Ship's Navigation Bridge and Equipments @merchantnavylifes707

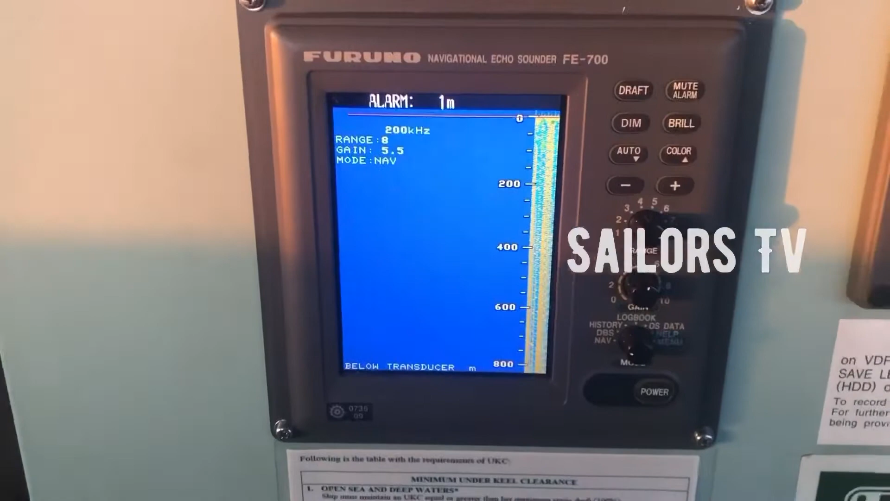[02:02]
எவ்வளோ நிறைய ஆழம் இருக்குது, இது சும்மா தப்பாக காட்டுது.
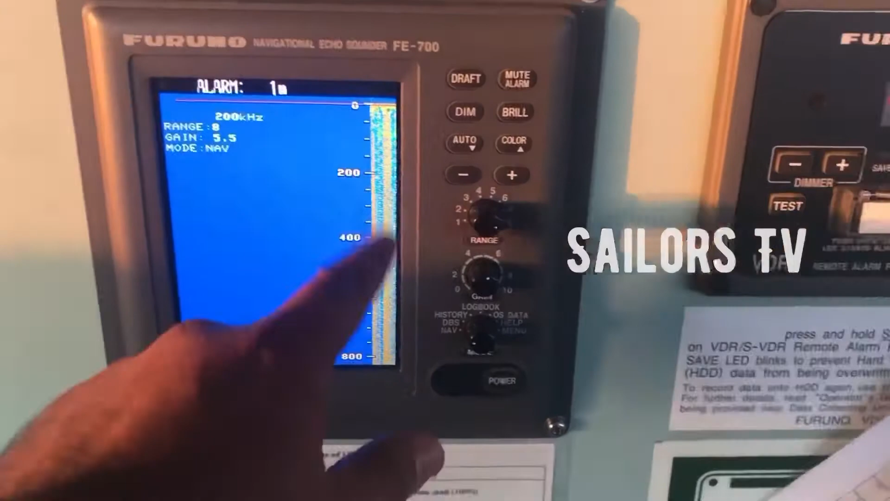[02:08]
அது எப்படி எவ்வளோ ஆக இருக்குது அப்படின்னு பார்க்கணும்னா இப்போ இது வந்திங்கன்னா இது பேர் வந்து எக்டஸ்.